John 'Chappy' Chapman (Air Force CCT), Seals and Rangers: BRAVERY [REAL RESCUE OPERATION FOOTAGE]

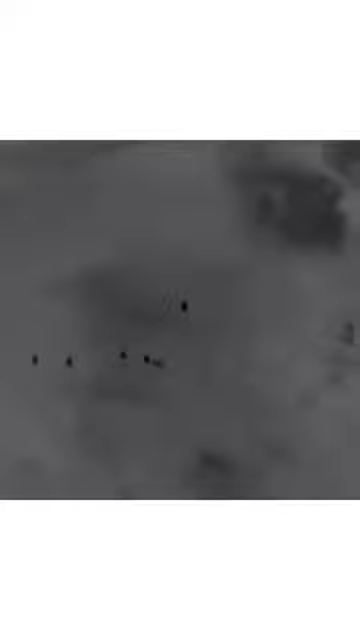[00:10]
He can be seen moving off to the right of the screen, alone.
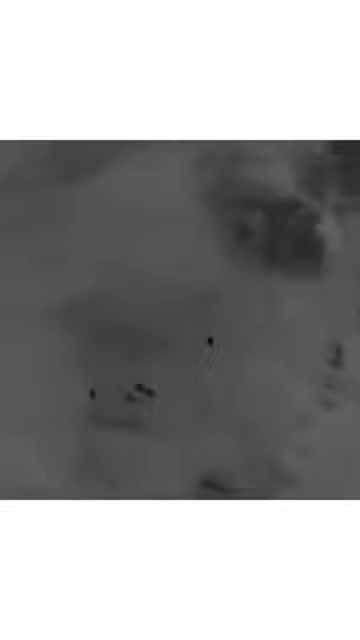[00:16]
The team is taking heavy fire from every direction, as indicated by the arrows, as Chapman begins engaging targets.
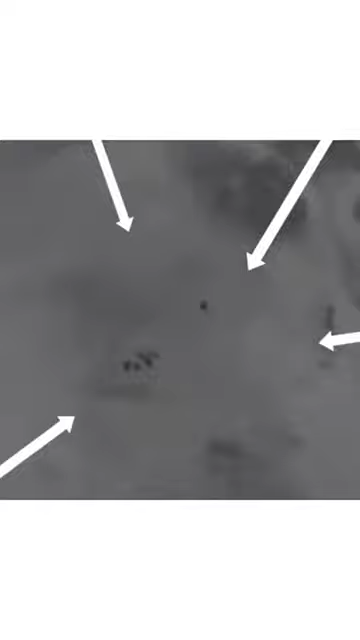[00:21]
You can see spent cartridges ejecting from his M4.
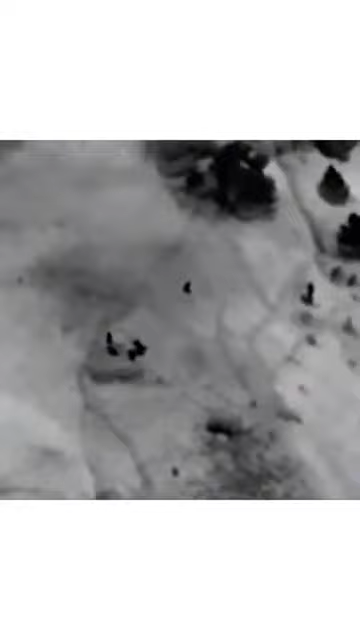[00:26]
Chapman then begins closing with the enemy, forcing his way upslope in knee and thigh deep snow.
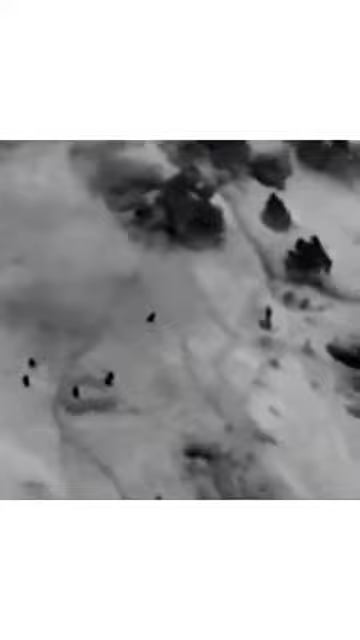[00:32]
He is constantly under fire as he does this.
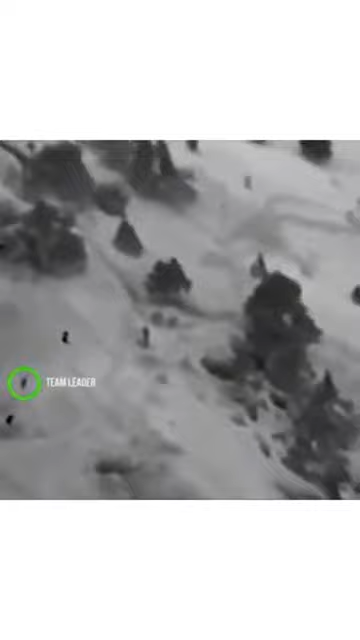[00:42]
Chapman's team leader begins to close on Chapman, following his trail through the snow.
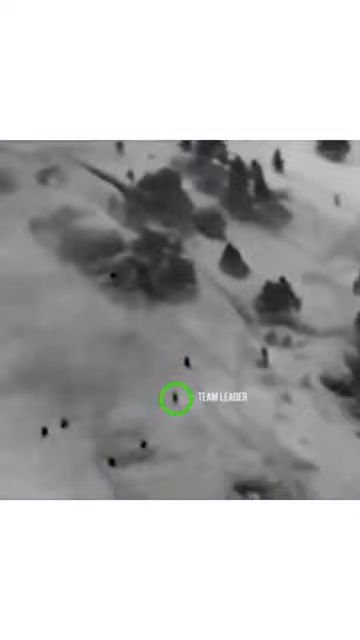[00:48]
The dark mass above Chapman is a fortified bunker containing two enemy fighters, each armed with AK-47s,
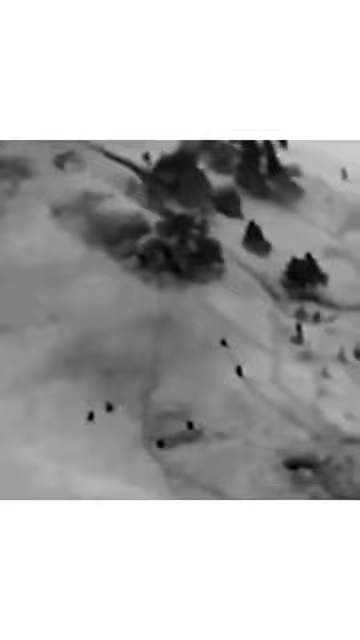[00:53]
who are firing down on the team in the darkness. This bunker will come to be known as Bunker No. 1.
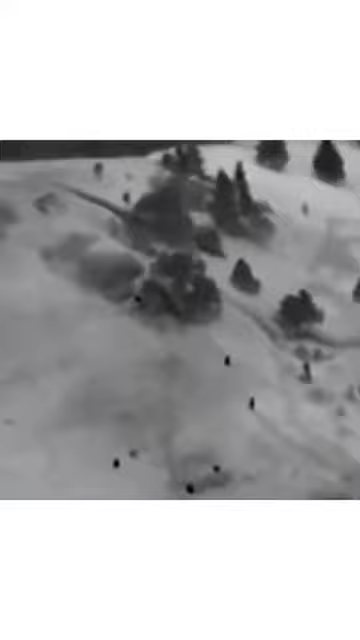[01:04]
To the left of the tree and Bunker 1 is another gray mass. This is a rock outcropping that came to be called the boulder. Between Bunker 1 and this boulder can be seen the body of slain SEAL, Neal Roberts.
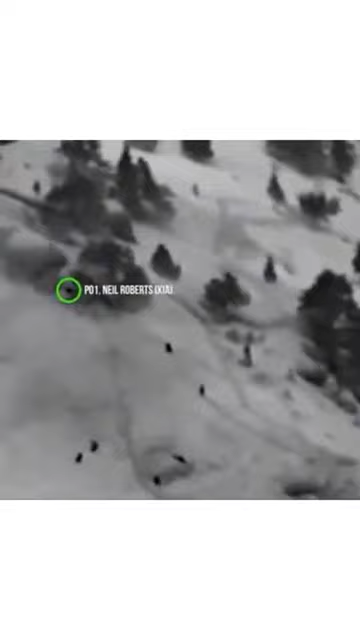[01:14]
The man Chapman and the others are attempting to recover. Chapman, still alone and closest to the enemy, pauses to engage targets as his team leader follows him, but never actually catches up with him.
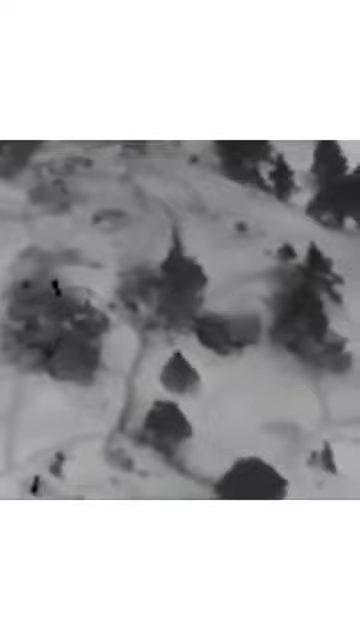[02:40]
You are now looking at a new angle and at the left of the screen can be seen the two-man fire team and team leader on top of the boulder.
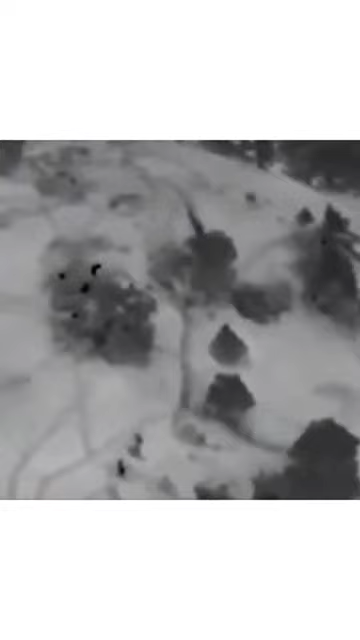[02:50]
Just below it is Bunker 1 with the mortally wounded Chapman.
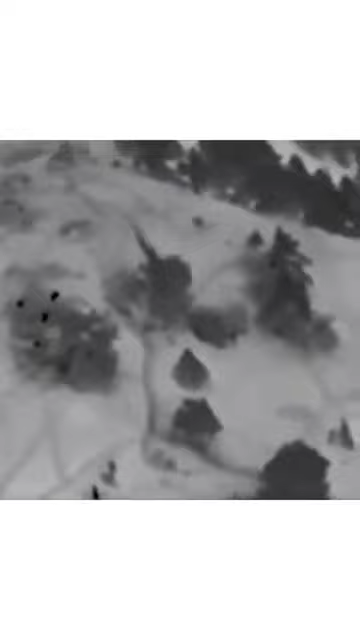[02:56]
One SEAL can be seen firing his modified M60 machine gun from the hip into Bunker 2 on the right side of the screen until
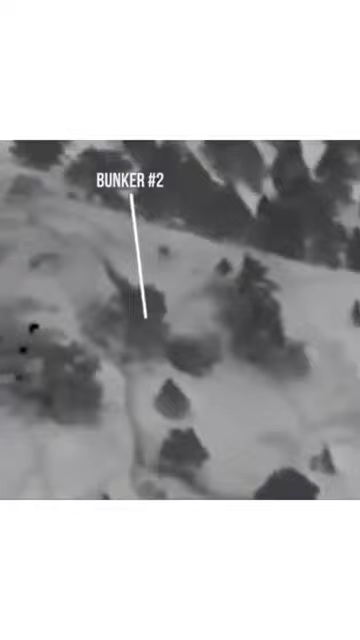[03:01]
he is struck by grenade shrapnel and tumbles ten feet off the top of the boulder, collapsing at the feet of his team leader, thus setting off a chain of events that would lead to the SEALs abandoning Chapman on the summit. The wounded SEAL and the team leader can be seen conferring about his injuries.
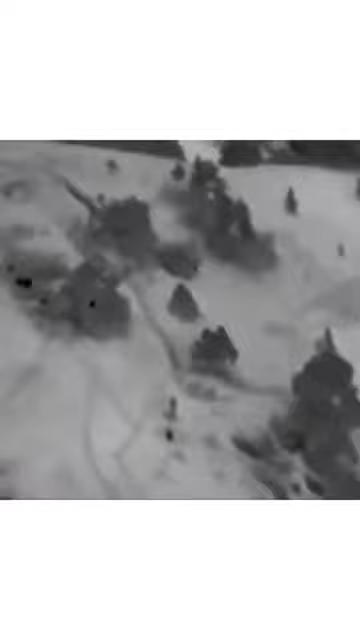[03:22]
Moments later, the SEALs decide to retreat from the summit because their position is untenable in the face of continued massive enemy firepower. They can be seen moving toward the right side of the screen and passing the body of Neil Roberts.
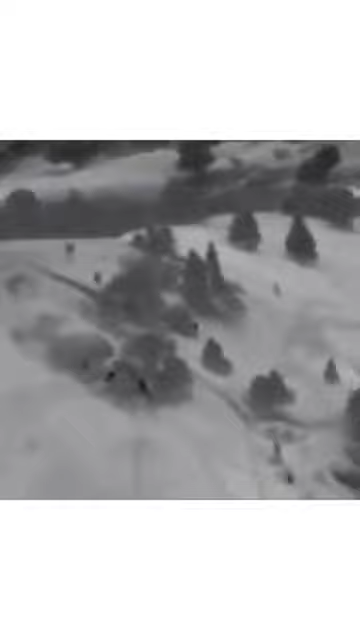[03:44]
Unfortunately, the SEALs do not pass John Chapman who is above them and inside Bunker 1. This angle shows three SEALs in a triangle.
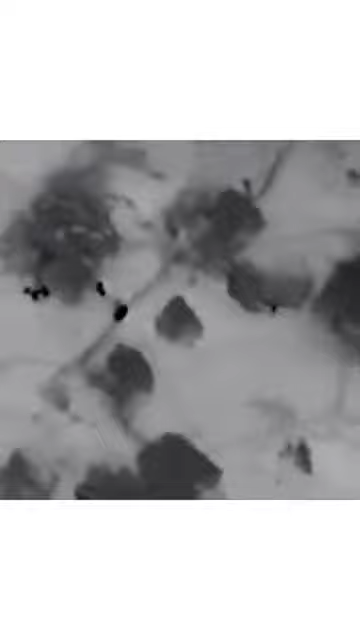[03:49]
The larger black heat signature is a smoke grenade.
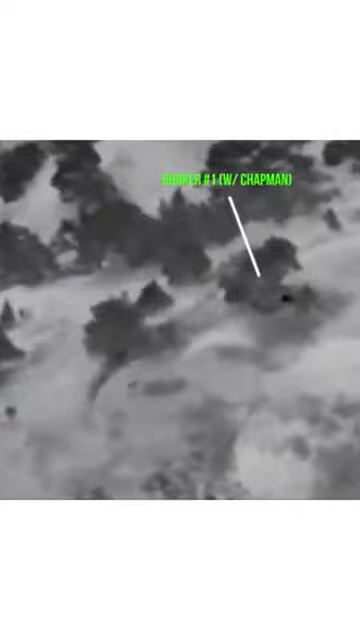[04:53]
Bunker 1 is on the right side center of the screen and Bunker 2 to the left near the screen center.
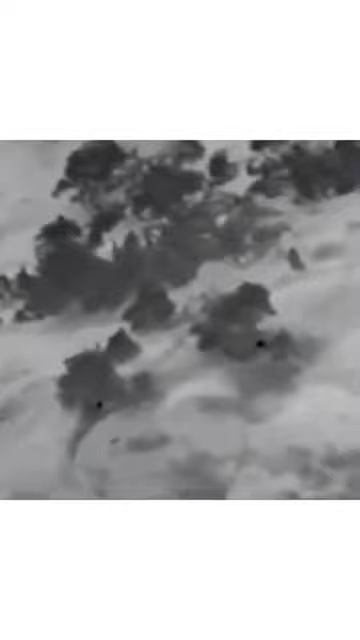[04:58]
It will never be known what caused his incapacitation and recovery. Of the two rounds that originally wounded him, at least one was mortal and at this time he is experiencing severe blood loss and shock.
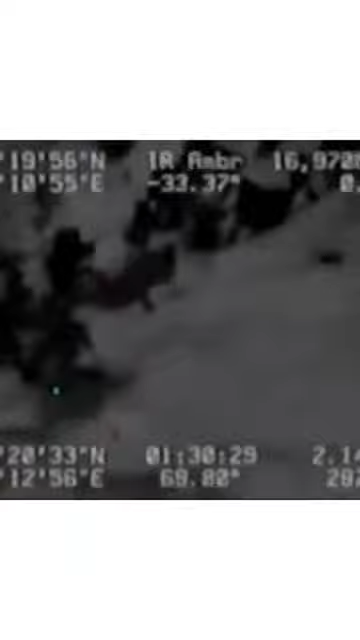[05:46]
The time stamp at the bottom shows it is now 6.05 in the morning and fully light.
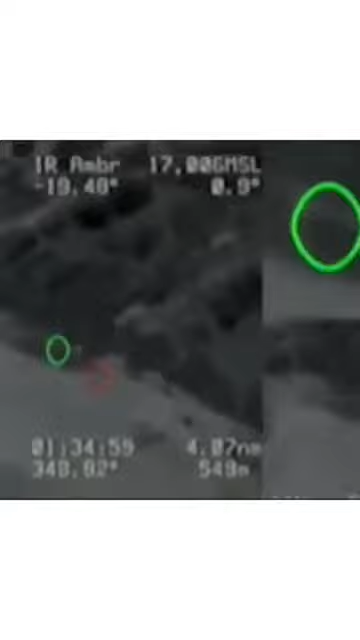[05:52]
He has been fighting alone now for 40 plus minutes and has received more gunshot and shrapnel wounds as a result of the fierce combat.
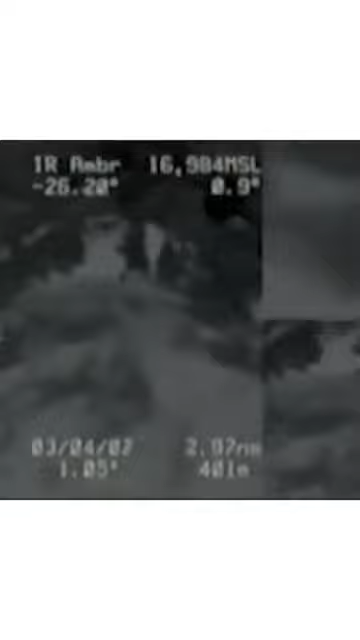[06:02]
This scene shows the second of several enemy charges. In this stunning display of determination and courage, Chapman can be seen fighting hand to hand with the fighter.
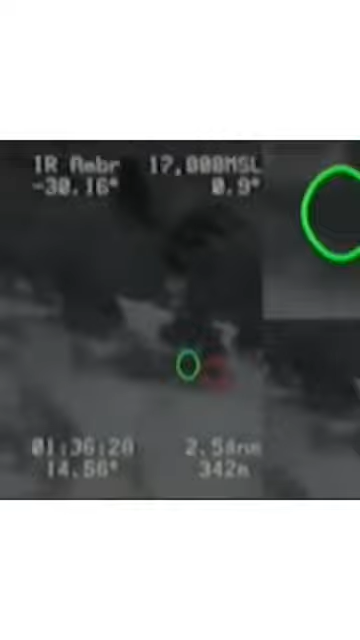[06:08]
In the larger screen display can be seen additional enemy moving on to the summit.
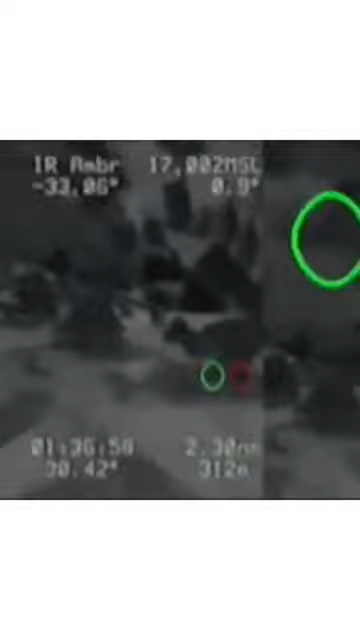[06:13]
But right now, John Chapman is fighting for his life. Six minutes later, in this new shot, Chapman can hear another helicopter approaching the summit.
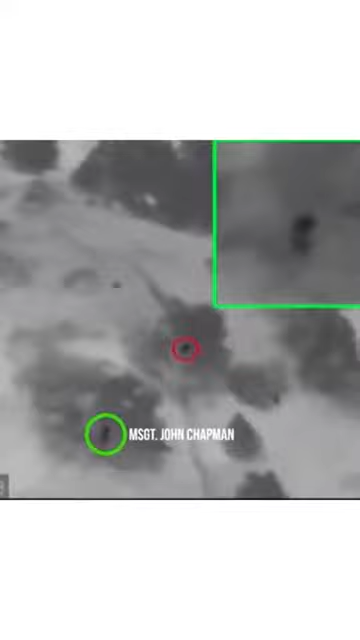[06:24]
He is in the bottom center of the screen underneath the tree and can be seen in the
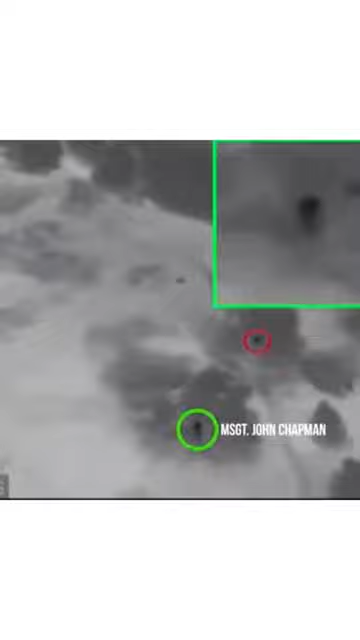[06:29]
magnified inset box as he begins his desperate final stand to save the lives of the 18 men on the helicopter.
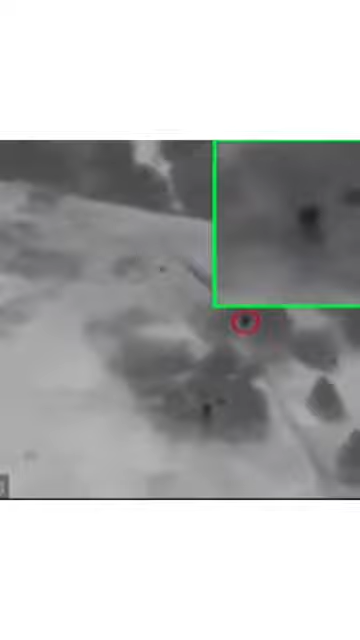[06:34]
The red dots are enemy fighters.
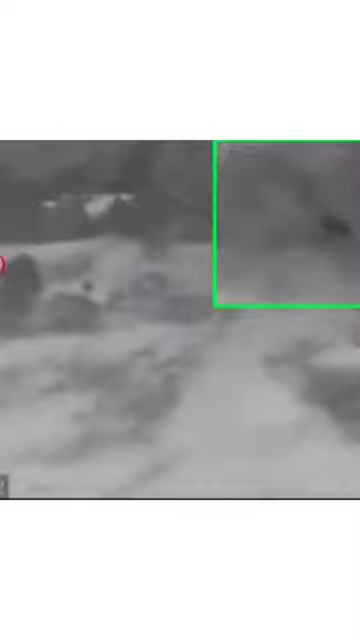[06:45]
The helicopter contains a quick reaction force comprised of rangers, pararescuemen and another combat controller.
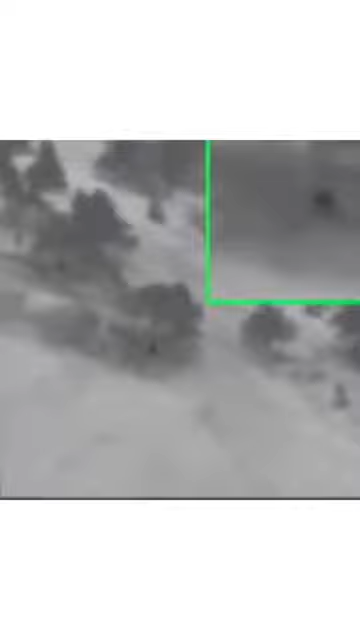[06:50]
It is now 6-13 and the helicopter is short final.
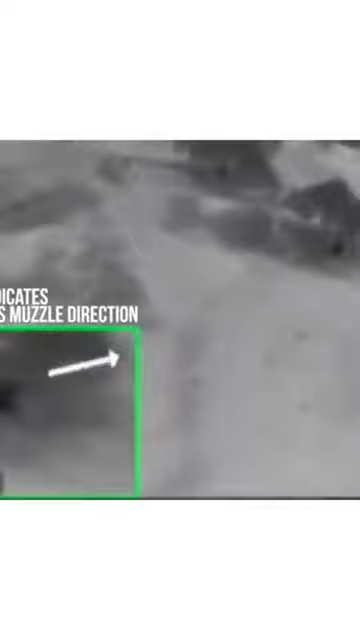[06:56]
The enemy is desperately trying to displace Chapman so they can put heavy weapons or rocket
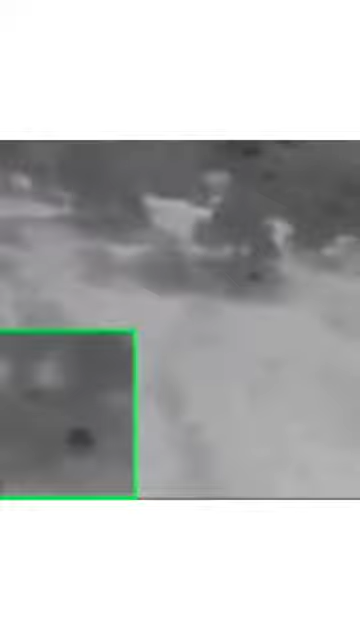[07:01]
propelled grenades in bunker 1 while simultaneously engaging the helicopter.